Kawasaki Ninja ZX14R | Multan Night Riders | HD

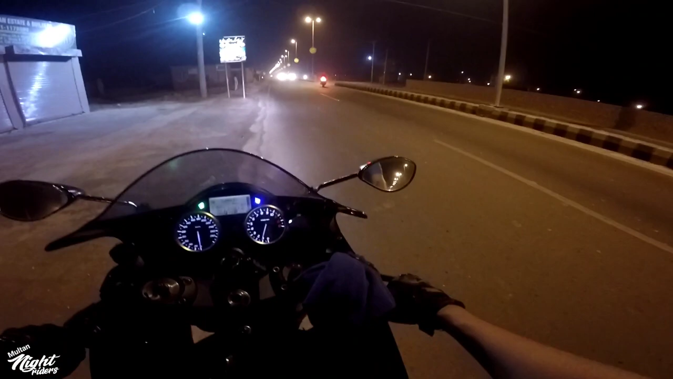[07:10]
औज़ु बिल्लाहि मिनश शैतानिर रजीम। वापस क्यों मुड़ गए, ZX14R को हम राइड कर रहे हैं, बिल्कुल निम्बल है, बे आवाज।
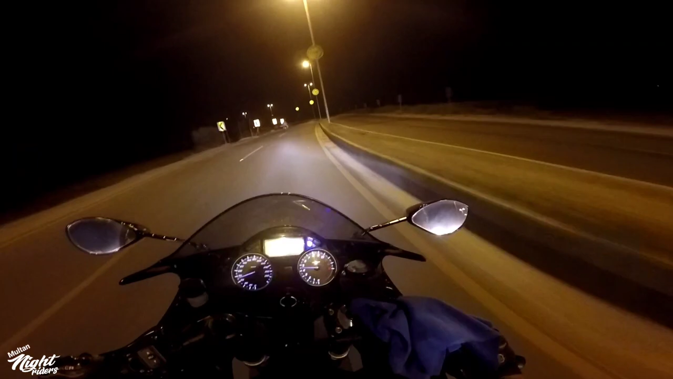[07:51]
इधर पुलिस खड़ी थी, वापस नहीं जाना।